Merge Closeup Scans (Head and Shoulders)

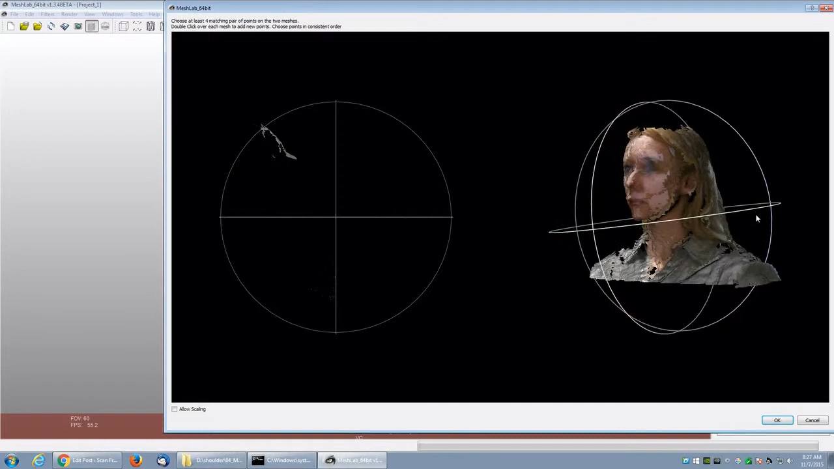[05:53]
The back part of the model. Here is where, you know, this is generally simple. You choose the shoulders and then area on top of the head. You'll notice the left and right. If you look, it looks kind of like it's pointing out at the back more.
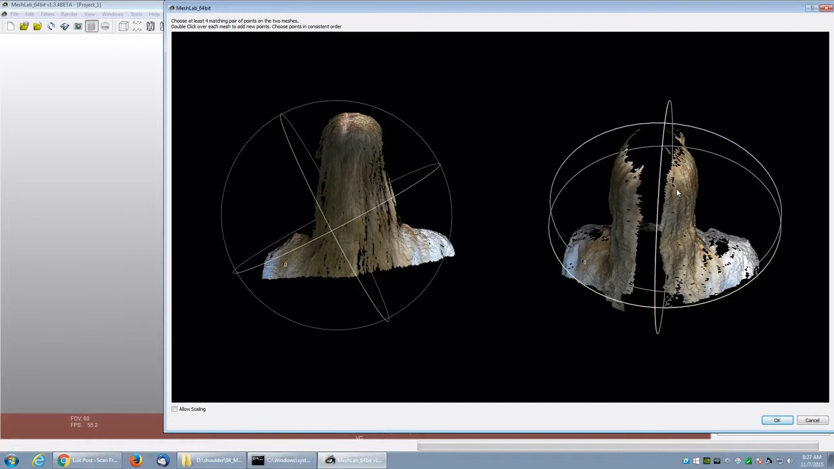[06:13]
That's in the beginning. I mentioned you want to align the most important areas first. So that way, if there is a slight alignment issue.
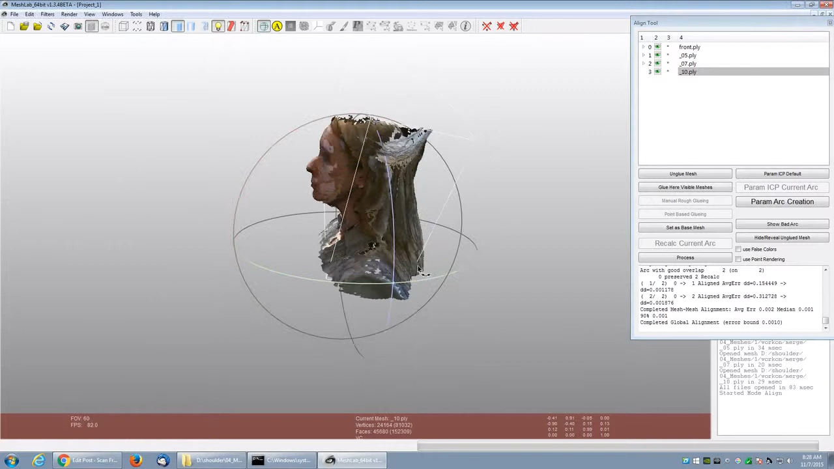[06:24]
Alright, real quick. What's happened here is sometimes the alignment in Mesh Labs will invert the alignment.
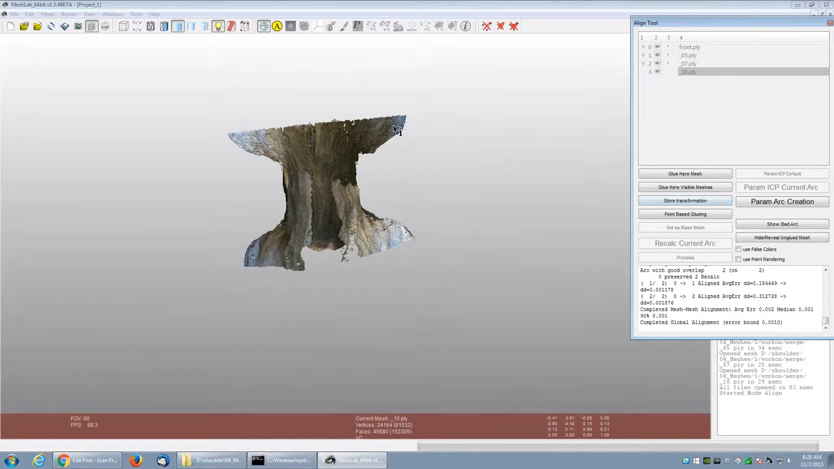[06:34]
So I'm just going to do a quick manual rough gluing to rotate the model to its correct position.
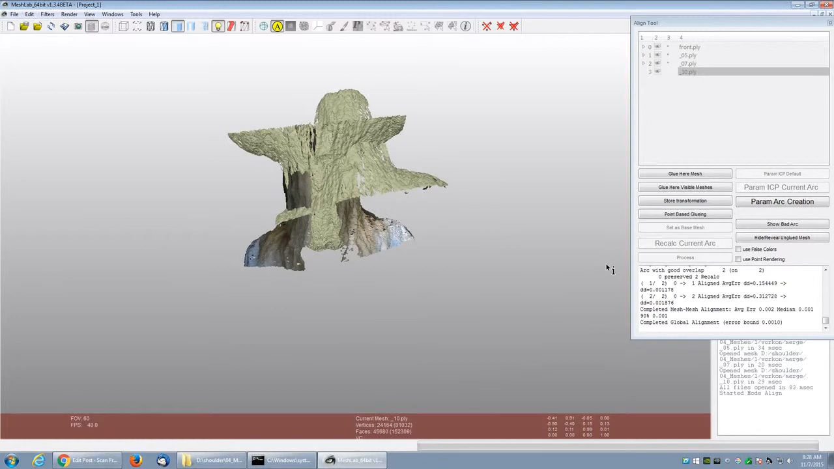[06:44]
But yeah, back to what I was saying. You want to do the back first. So that way, if the angle is slightly off, it'll be in the back and it'll be less noticeable. You know, so instead of having their nose bigger or their nose too small, if you did the front last,
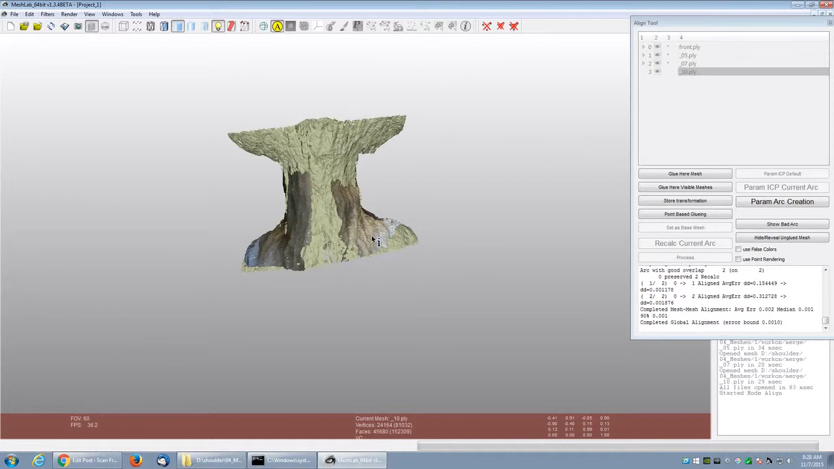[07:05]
you'll end up having their line,
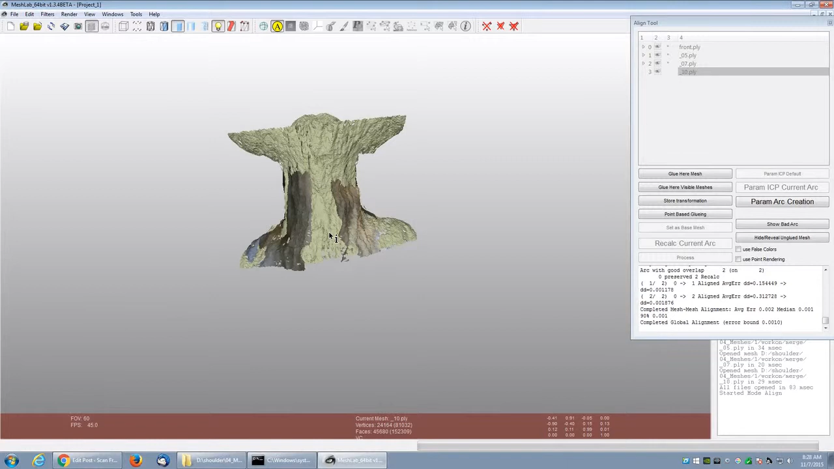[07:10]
basically a slight bump in the back. It's not really noticeable at all. So here I aligned it manually.
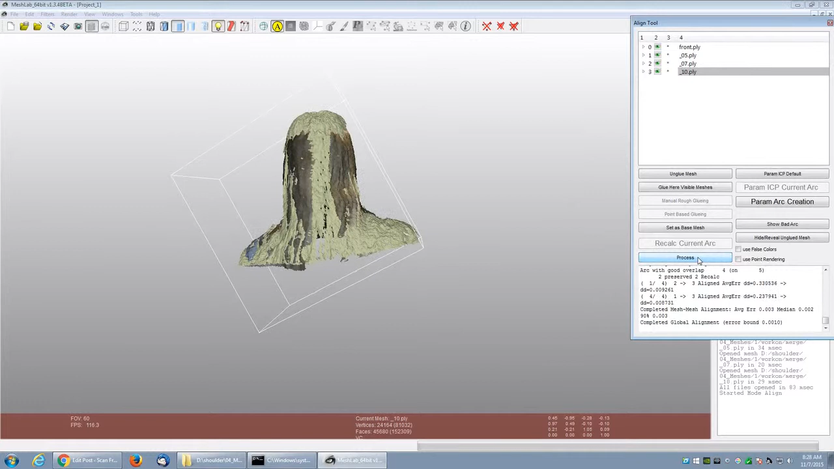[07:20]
And you'll notice the left and right are matching up also. And it's shifting into place. And it shifted back and forth.
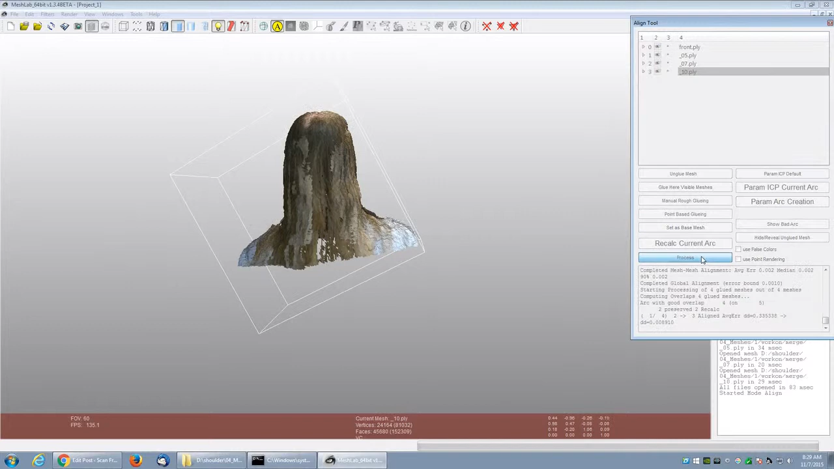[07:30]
Now it seems kind of settled. So I am going to inspect the model. And right away I notice the top of the head seems a little too high.
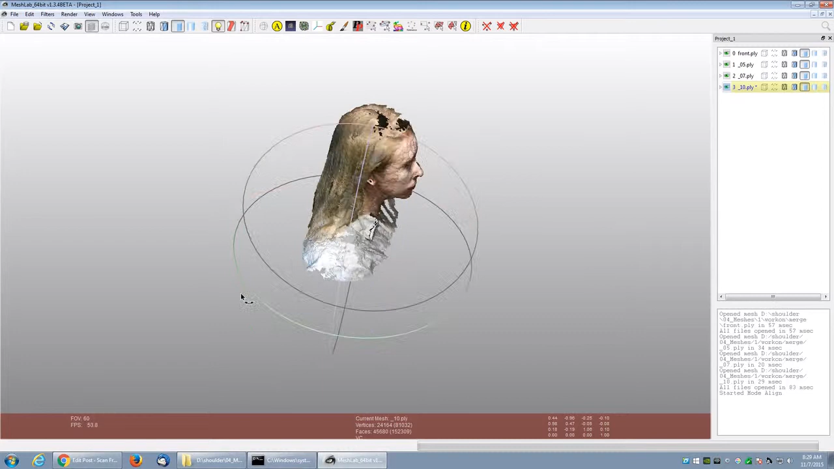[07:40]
Everything else with it seems aligned.
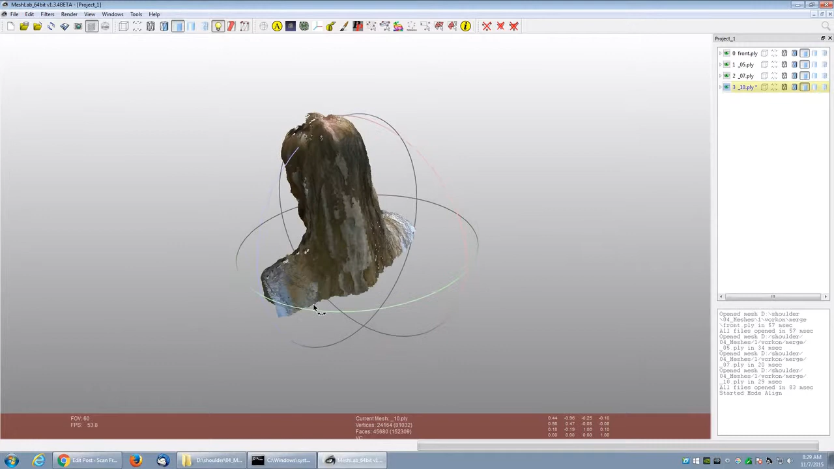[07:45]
It's just the top seems about an inch too high.
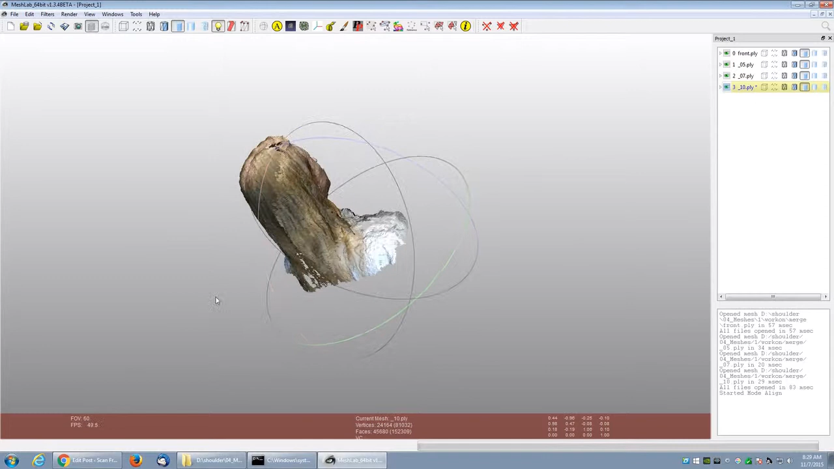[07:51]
So I'm going to hop back into the alignment tool.
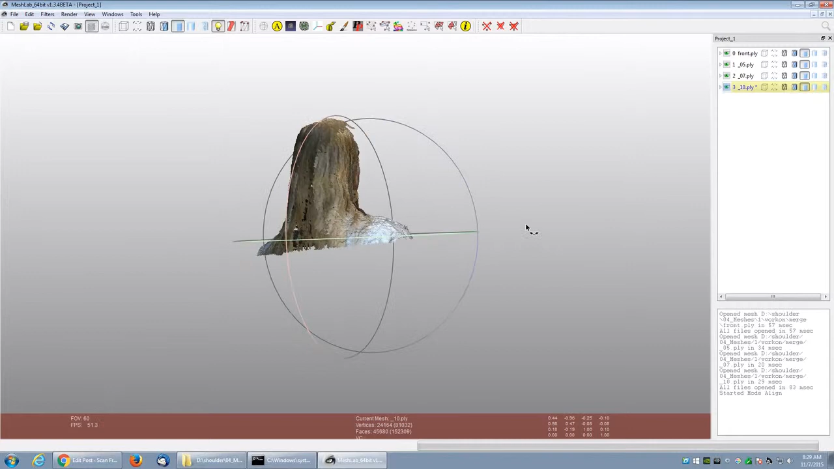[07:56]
Once I confirm that's the only thing that seems to be wrong here.